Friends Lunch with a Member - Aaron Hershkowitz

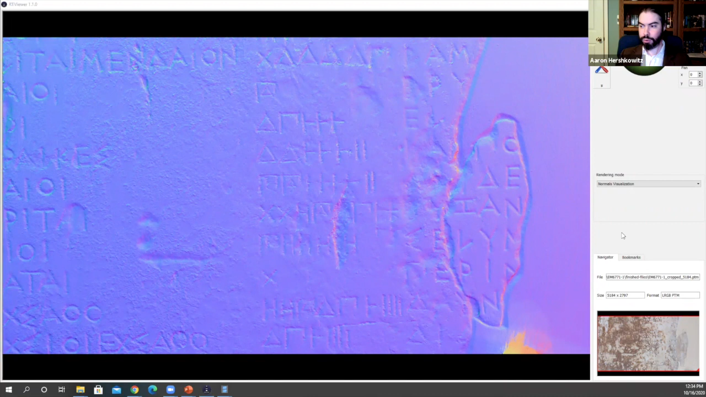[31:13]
require us to build a dome that was literally the size of a room so that's not really a great option right that's not particularly efficient and unfortunately the same is more or less true for photogrammetry and so this is a photogrammetric scan of an inscription at the agora in Athens one of the upsides to RTI is that it's very good at capturing the face of an object it doesn't really do in the round so much photogrammetry is much better for capturing an object
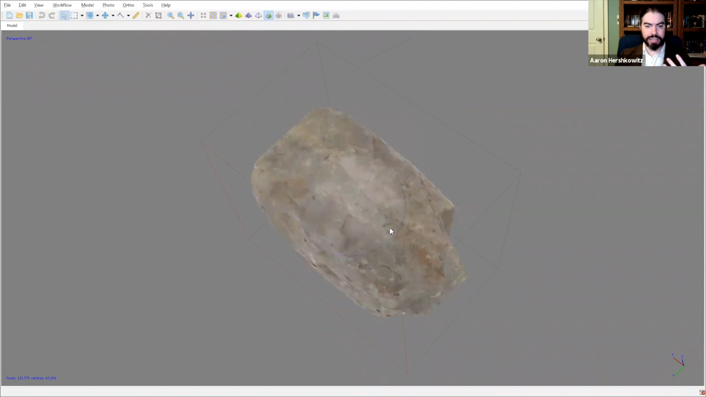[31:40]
in the round so you can see we really got all sides of an object photogrammetry
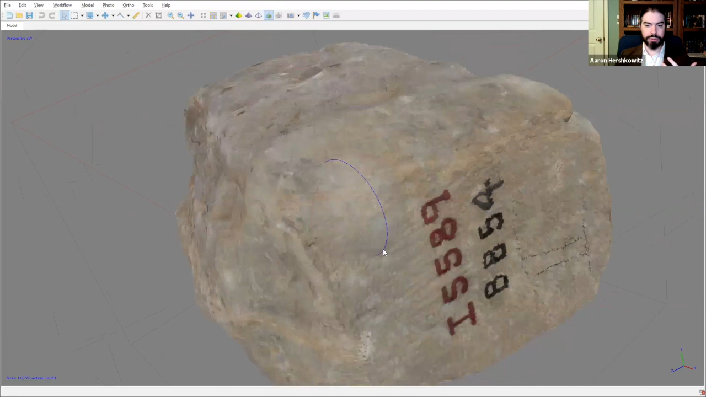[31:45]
is also particularly great for capturing color information because it's made by taking a lot
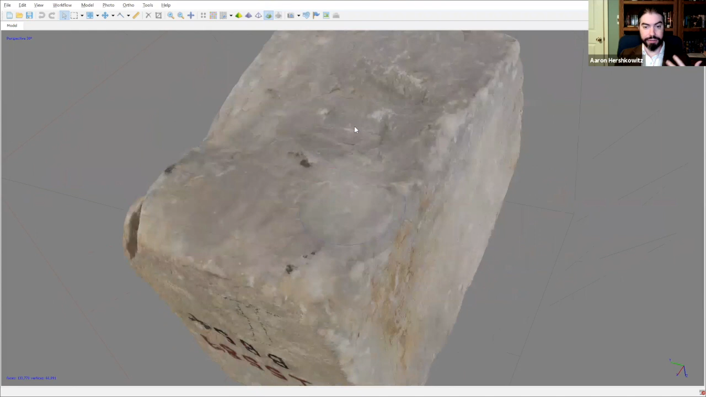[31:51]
of photos and then kind of mashing them together and you can actually see some of the inscribed
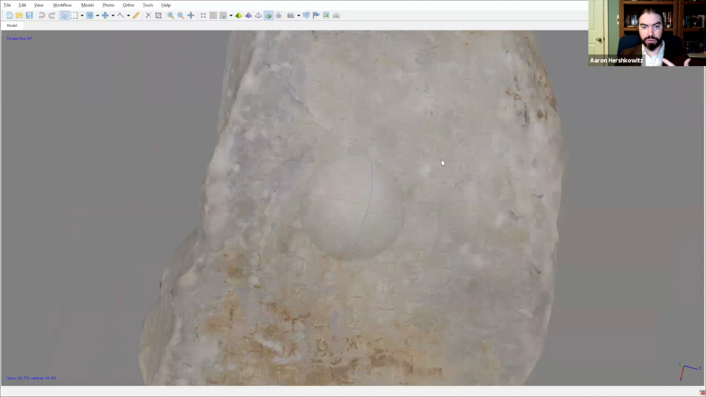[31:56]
text on this but there are a couple of problems one is it takes a very long time to do photogrammetry and two is it's really good at capturing this in the round colorized information but with squeezes we don't really care about in the round colorized information we just want that kind of flat side and we don't don't need the color so a lot of what photogrammetry is really great at
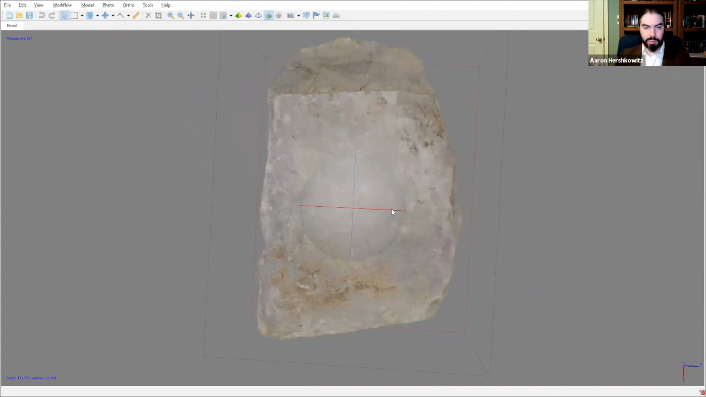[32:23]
we don't need um and it's it also creates very large files so this is an issue with both RTI and photogrammetry that they create really large files and we want to make this available to people um and so for this to be available and you know easy enough to download and easy enough to use we didn't really want to start
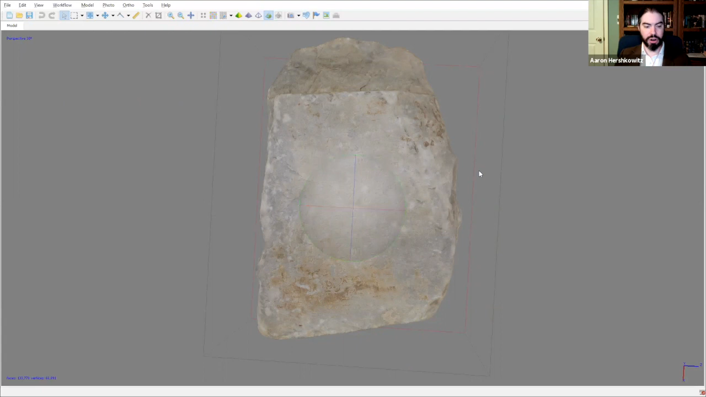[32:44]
here to start with something this complicated so we set these aside and we decided what we were going to do was to scan the